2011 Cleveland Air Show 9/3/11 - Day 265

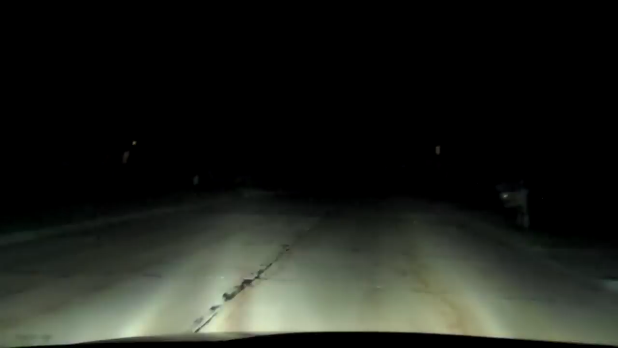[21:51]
Xenon lights over halogens. But we're back now, so I'm going to put this away, edit this together. And I was up at 7-something. You can't even see me.